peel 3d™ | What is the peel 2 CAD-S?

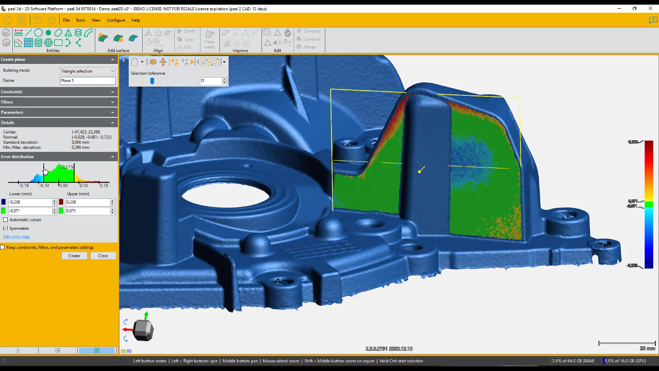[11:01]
But you can see the software gives me a deviation how good this surface it is compared to the plane with a little color map here. So depending on the color, if it's green, it's good. If it's more like a red color, I'm missing material. So if I have a blue color, I have a little more materials.
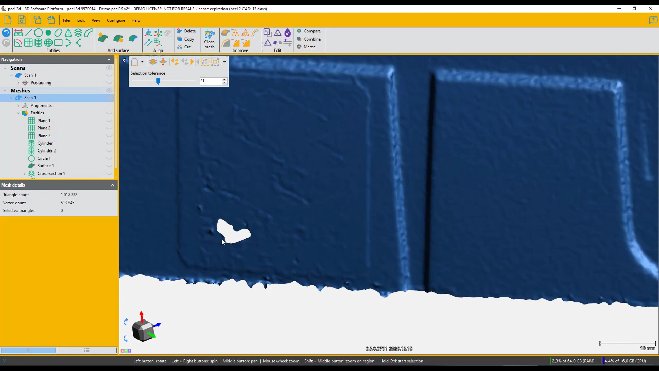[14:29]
Now I'm going to talk about the hole filling tools. So we have one that's easy. You click on the hole and we fill it. We also have the partial filling like this.
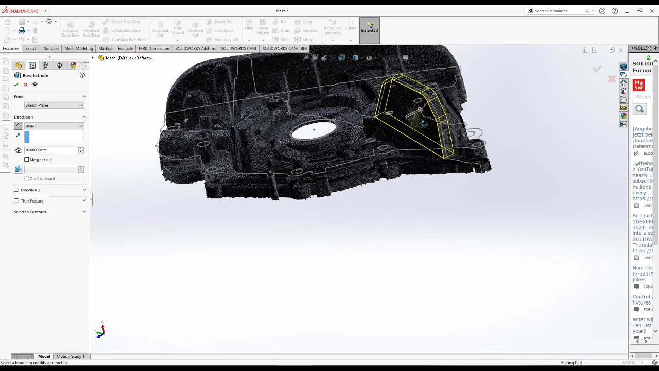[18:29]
So this is all the tools that you have available to go into SolidWorks, to go to your CAD software and play with it.